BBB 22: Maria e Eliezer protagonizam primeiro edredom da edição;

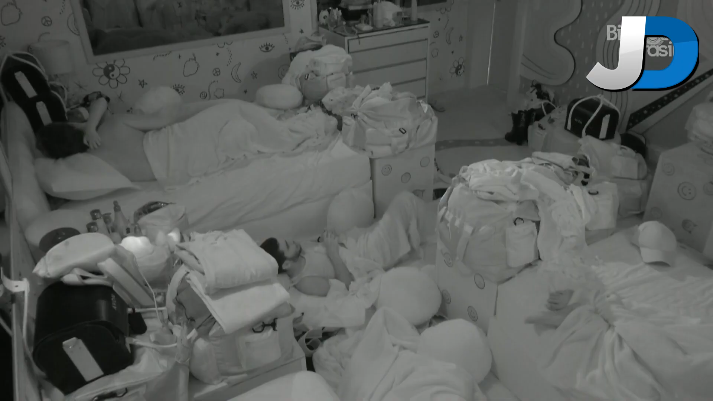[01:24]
Vini, que estava na cama ao lado, logo acordou e fez questão de ficar assistindo a situação e gesticulando de forma cômica. A dançarina Bruna, que dormia no chão, próxima à cama de Elie e Maria,